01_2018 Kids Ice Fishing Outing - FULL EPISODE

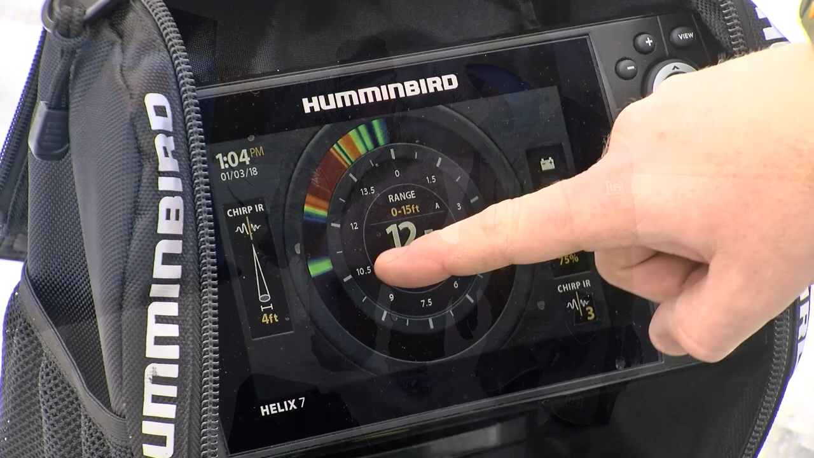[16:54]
this has a flasher on it, but it also has 2D sonar, which people who are on the water in the summertime are used to seeing the bottom. You can now put a flasher next to your 2D sonar screen,
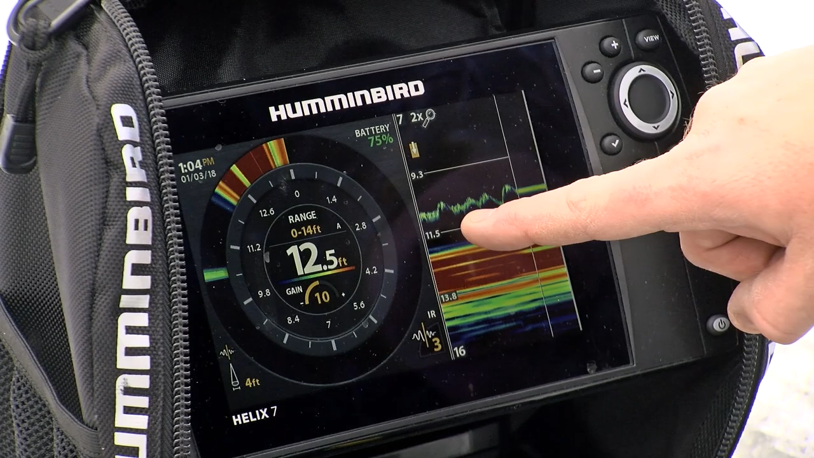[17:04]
On screen: depth 12.5 ft
which lets you see your lure history and the fish history, and you can watch them, how they react to the jig. Now, I said 3-in-1. Yep. Yeah, we're getting GPS included with this, folks, which is incredible.
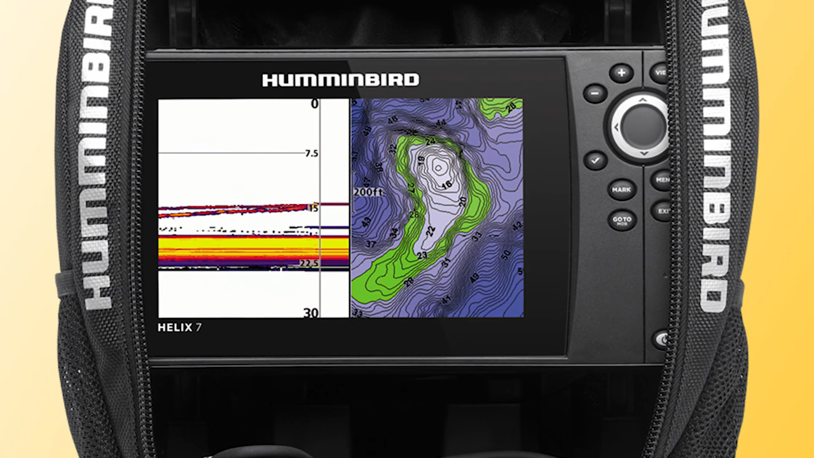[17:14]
I mean, that's unbelievable. So you got the flasher, the LCD screen, and you got GPS. You got GPS, and with GPS, that gets you Lake Master.
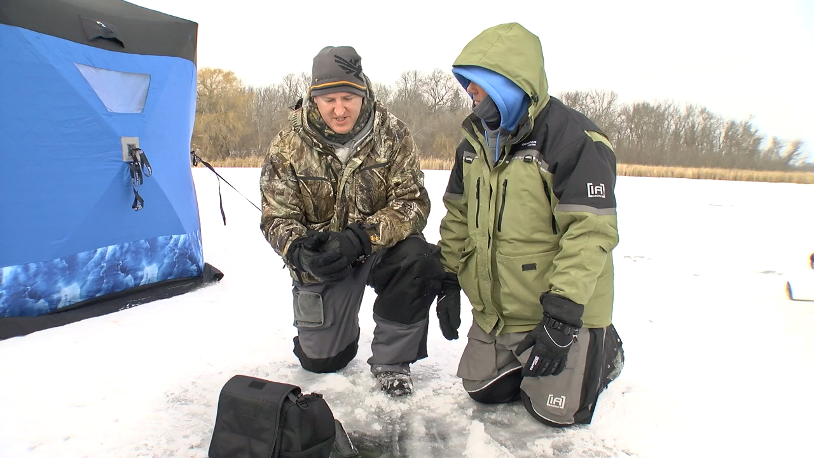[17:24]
So now with a Lake Master chip that you can put into the side of your Ice Helix 5 or 7 unit, you can go out in a body of water, you can target an exact depth, you can drill fewer holes, which gets you on the fish quicker.
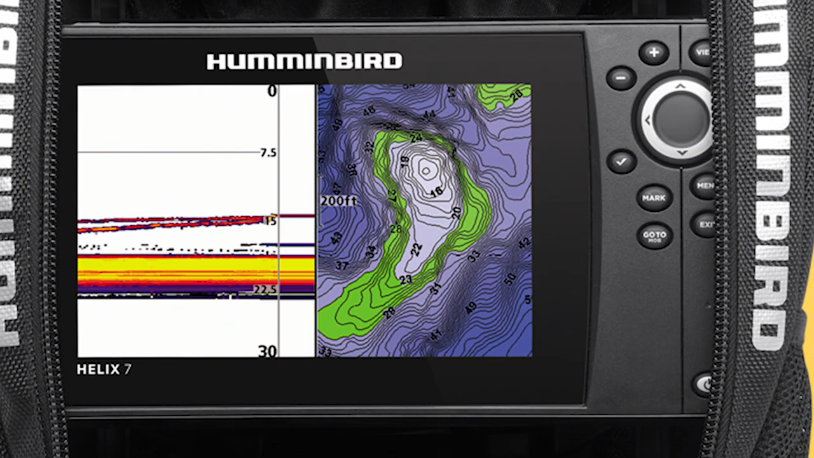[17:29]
The Helix 5 and the Helix 7. Ice Helix 5 by Hummingbird.
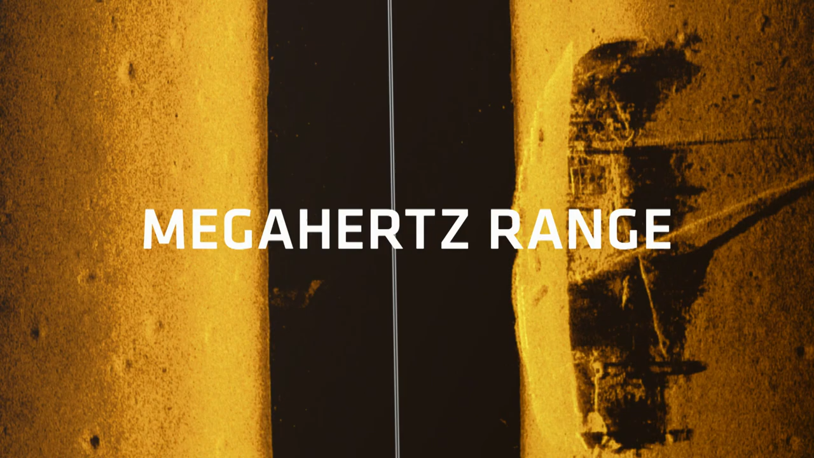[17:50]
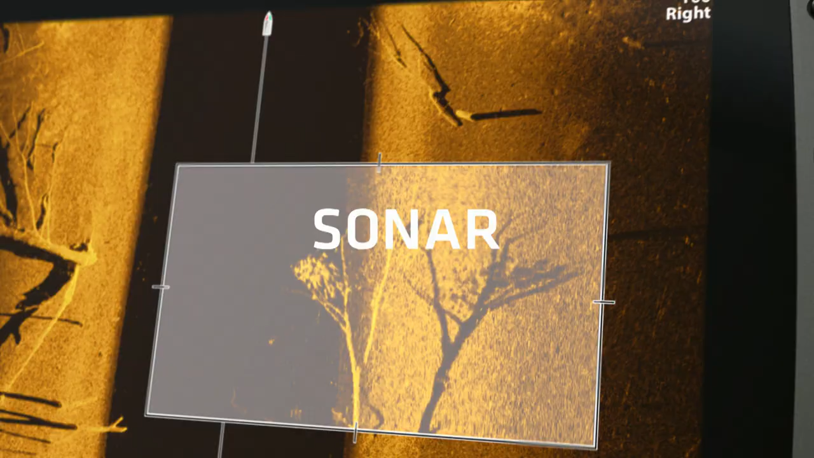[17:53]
Because higher frequency sonar means higher frequency of this.